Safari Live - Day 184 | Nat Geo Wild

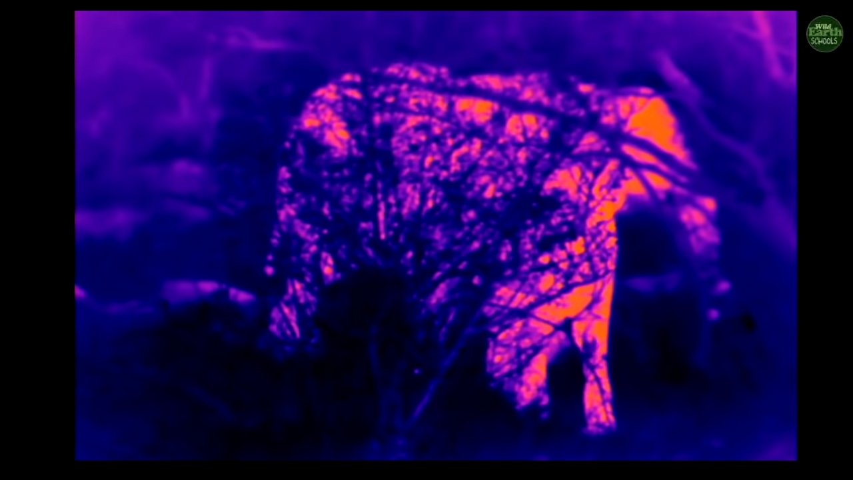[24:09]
of these elephants through the bush.
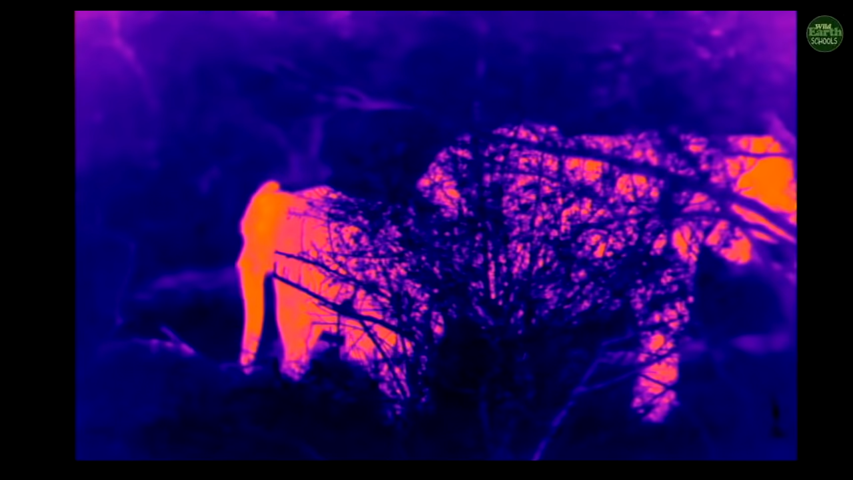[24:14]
And you saw as we left there that these elephants are virtually invisible in the bush, but their heat signature sticks out.
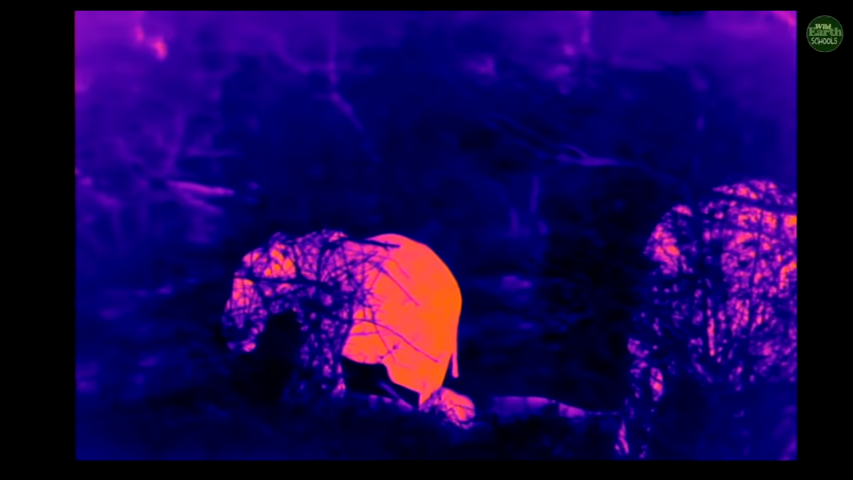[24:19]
Now, there was a question of how hot elephant can live, or the temperatures that they can live in,
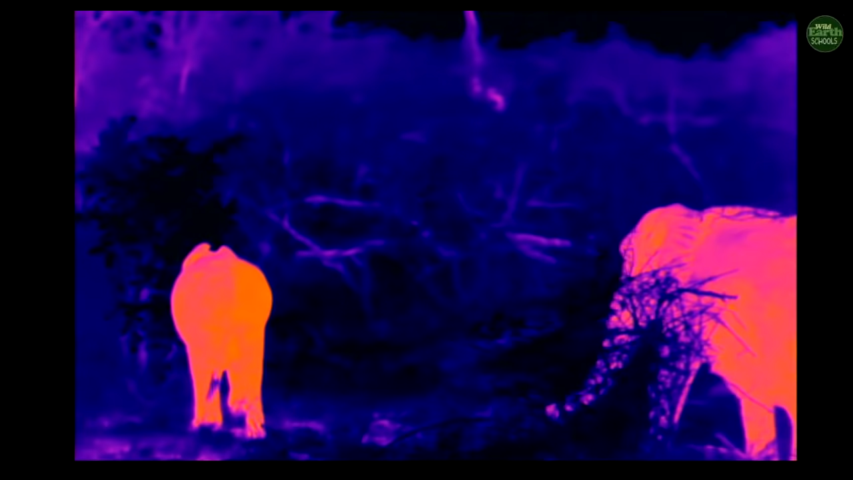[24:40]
And quite often, if there's just a little bit of mud around,
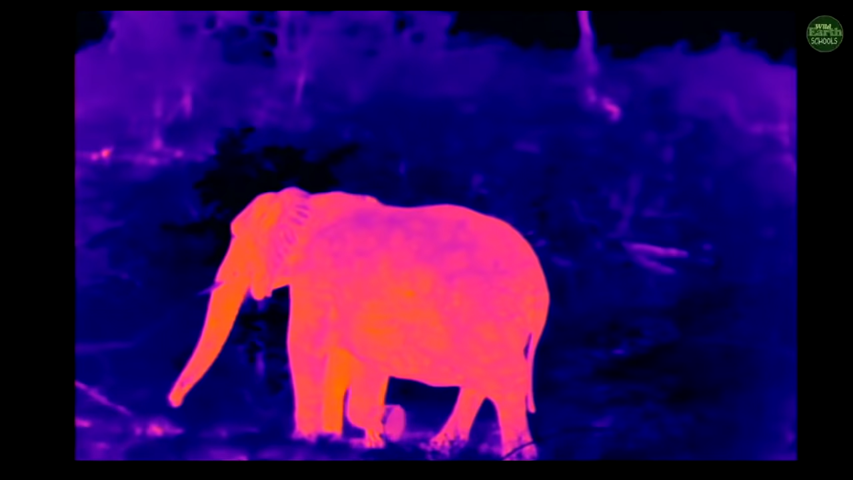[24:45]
they'll spray mud onto their backs and their heads and behind their ears, and that's to cool them down and to reduce that temperature. Right now, you can see that there's a coolish wind blowing, and that her back is relatively cool compared to the warmer areas.
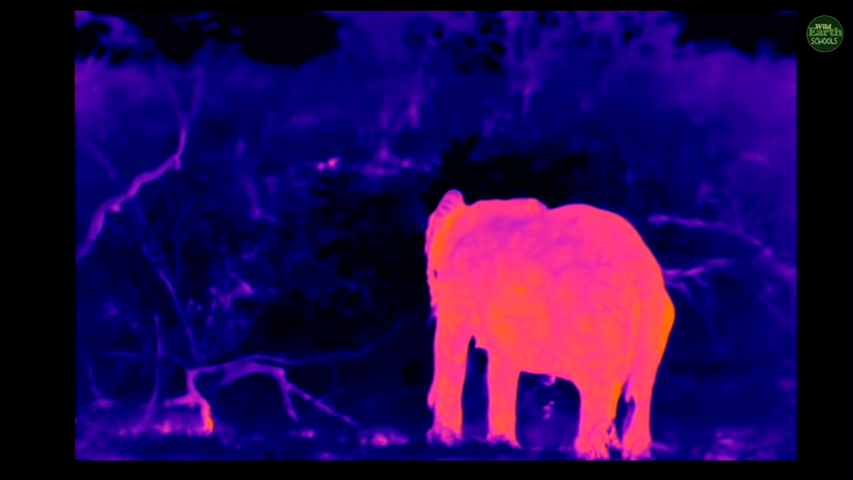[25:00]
Between her front legs, for instance, is one of the warmest places. Cole, you would like to know, how can I tell whether it's a male or a female?
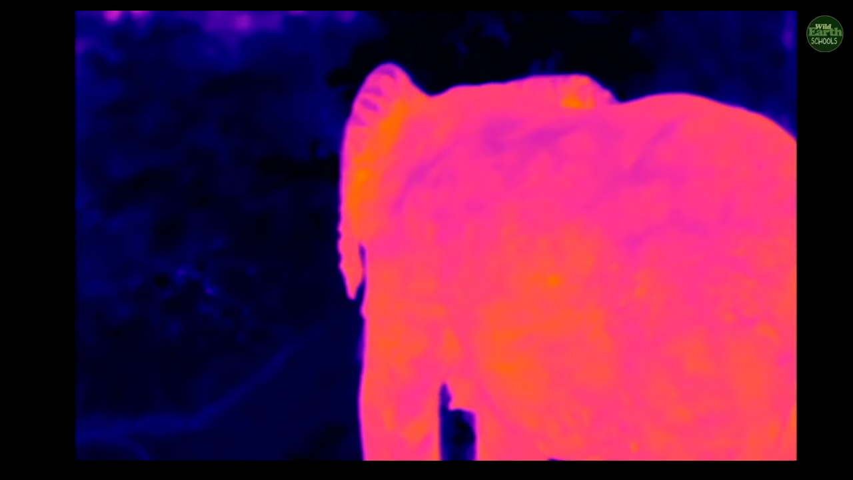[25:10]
Why don't we have a look at these elephants approaching us on the right-hand side, and I'll see if I can show you.
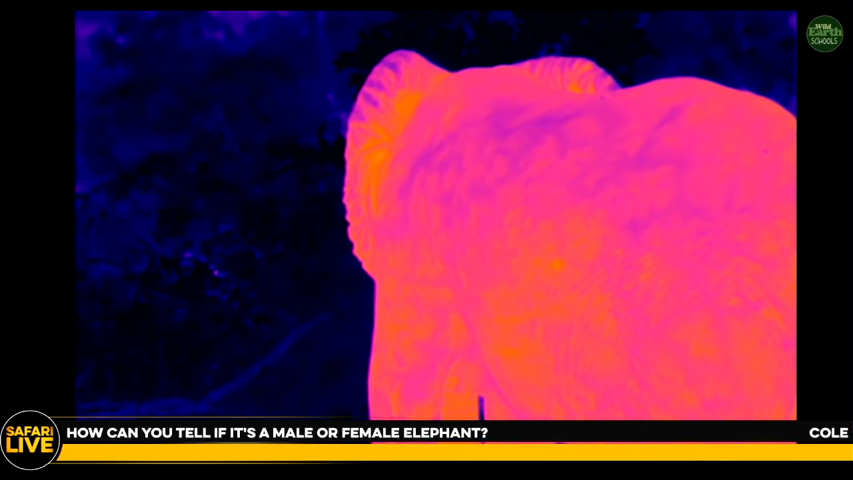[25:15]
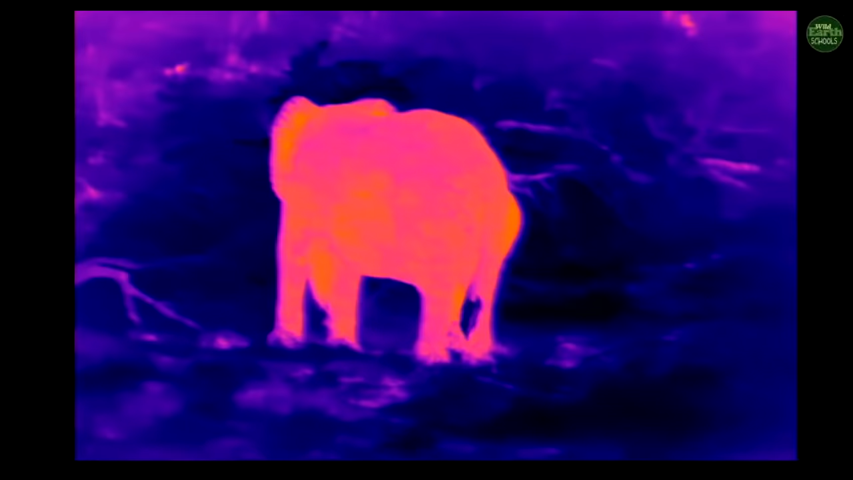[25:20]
So we've got some young elephants that are going to come right past us on the right-hand side. We're going to go to our normal camera for this. Now, look at the side of their head.
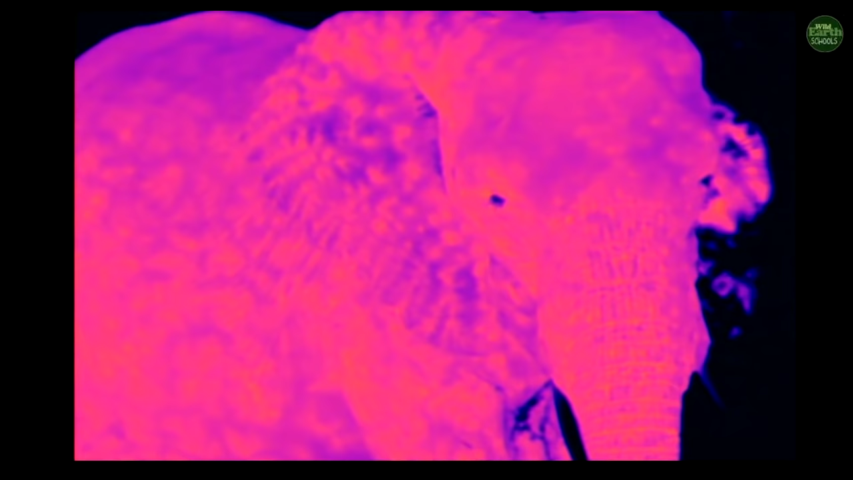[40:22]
Have a look at that. Look at all those color spots that she's got all over.
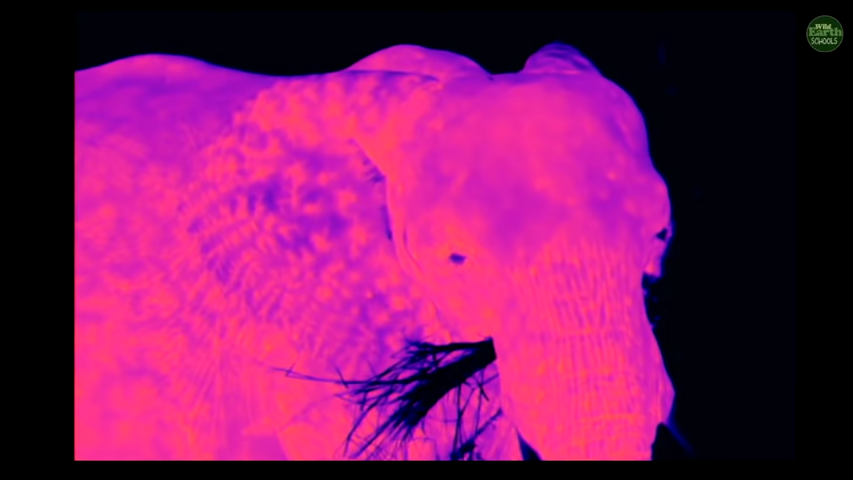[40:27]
But of note there, look at the cold grass and her ears that have got those cold patches.
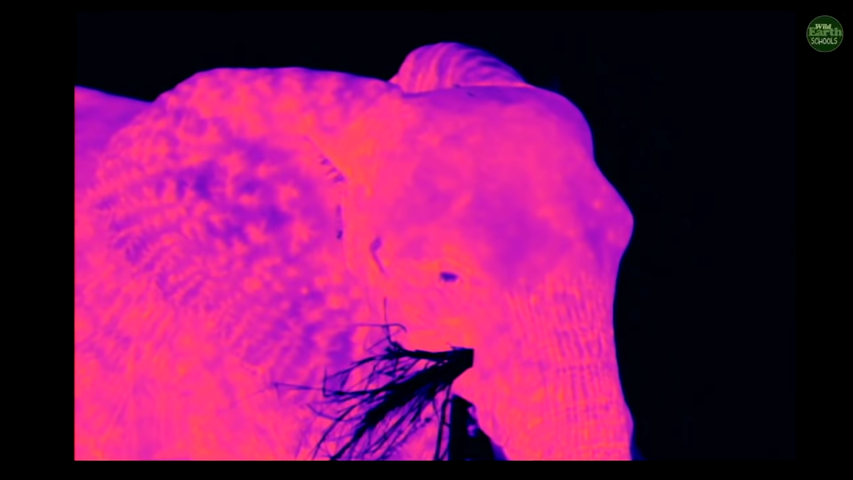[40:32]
With all the blood vessels radiating from the center and out through there.
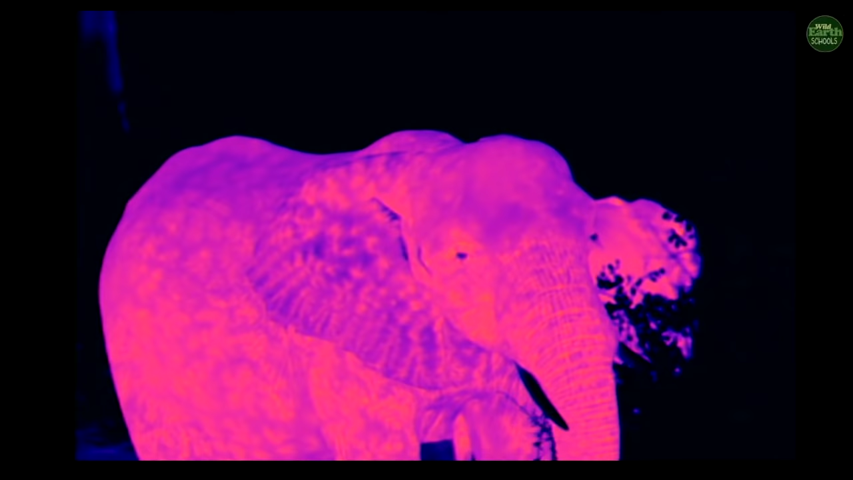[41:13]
Look at that picture. Isn't that just the most amazing thing?
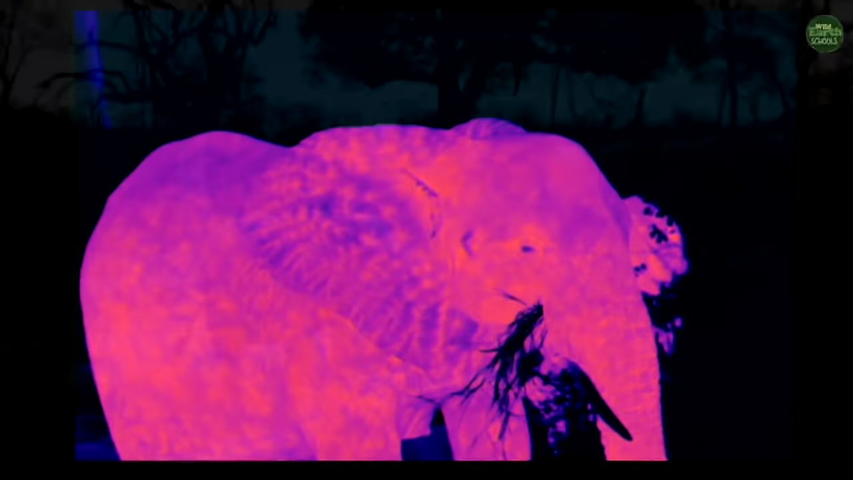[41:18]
All right, we're going back to our normal light so we can have a look at this elephant just feeding in this beautiful low area, this river area.
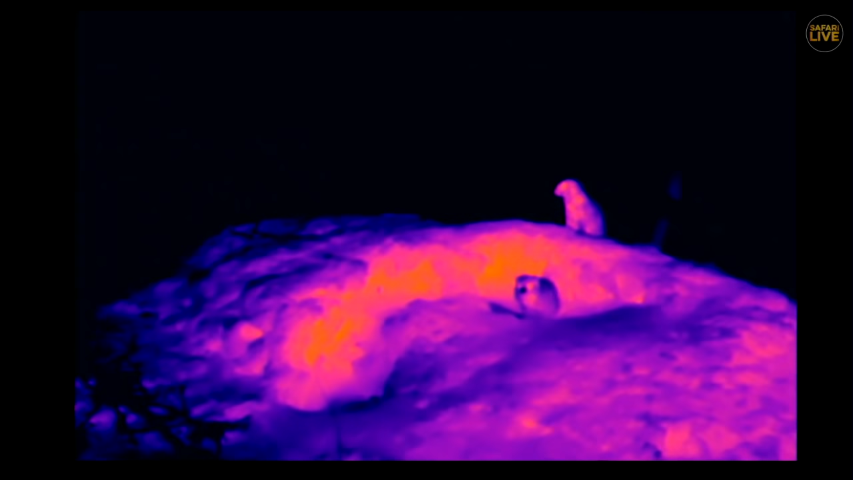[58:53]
This is just generally from the heat generated by all those termites working towards making sure that their air conditioner works well. Have a look how cold the noses are of these mongoose. Yeah, that is such an awesome picture. Who knows if they're going to sleep inside this particular cavity tonight. They might do. You know, it's a cold day today, relatively speaking.
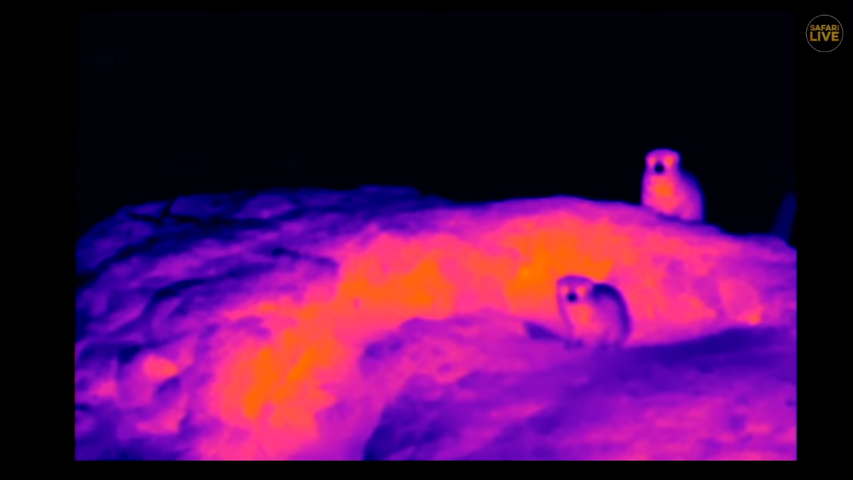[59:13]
I think they might wrap up early tonight, these mongoose. Hopefully they've got enough food through their foraging today. And their feet are cold as well, shame.
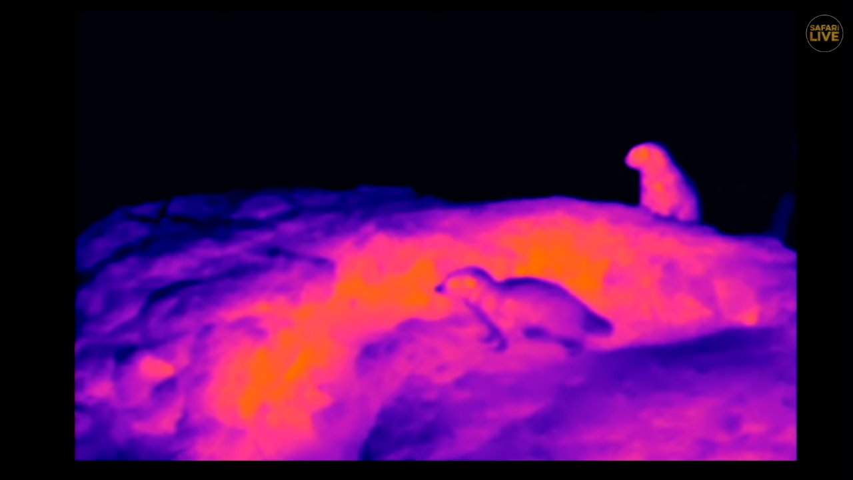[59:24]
no wonder they go into these termite mounds. If I had feet that blue, I'd also go and hide away in something that orange. The whole mound is shining, eh?
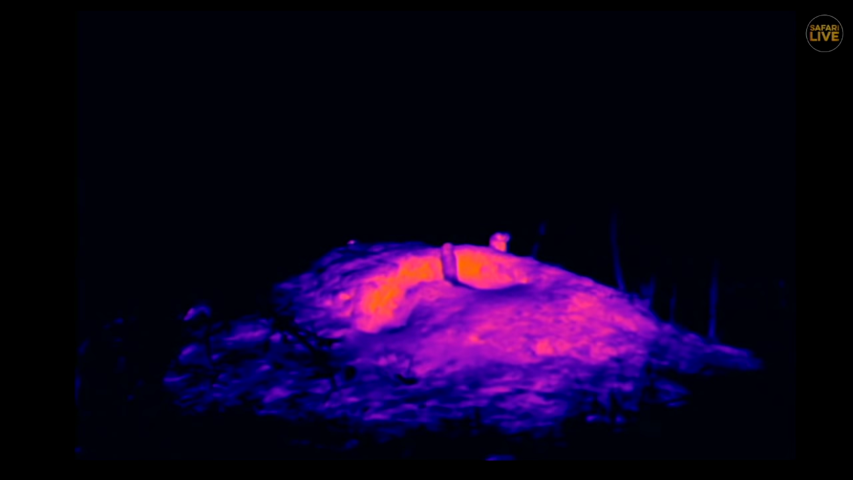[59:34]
That is really cool. Yes, these FLIR images are just totally amazing.
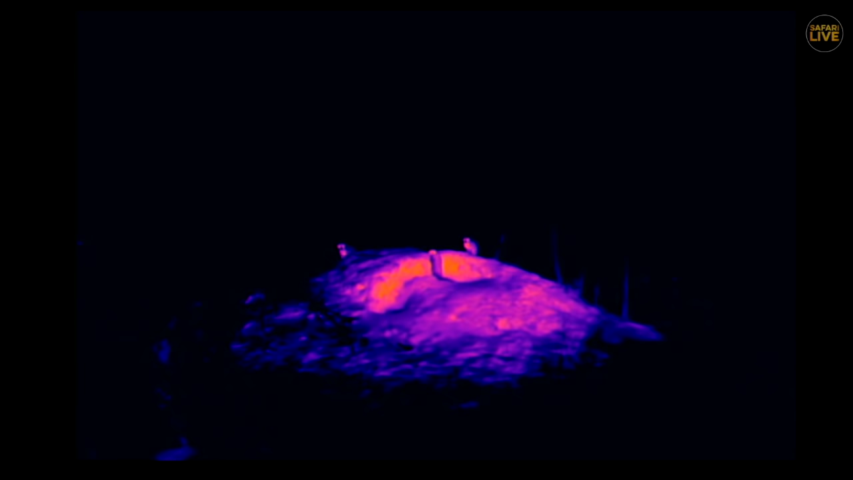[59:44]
I'm absorbed by this particular camera. There in the background, you can see some more somethings. It's the elephant really moving throughout the bush there.
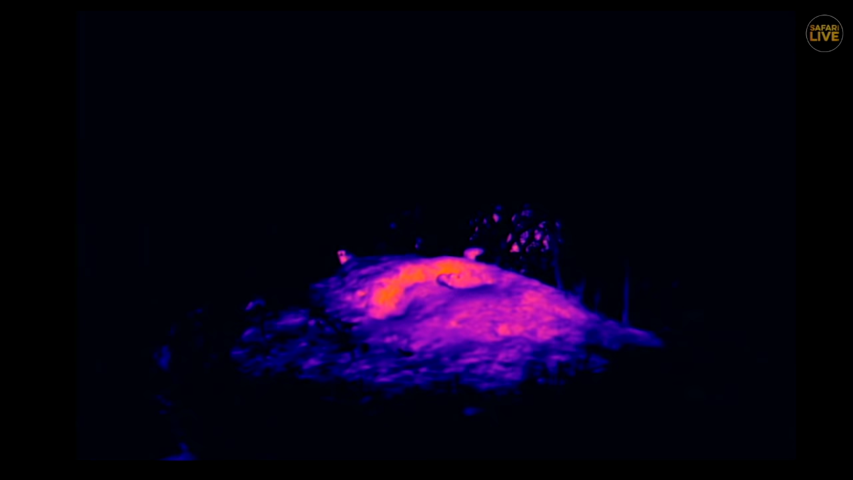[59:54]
Big grey thing that's coming out there. That's an elephant. Can't even see it with my naked eye, to tell you the honest truth, but there it is.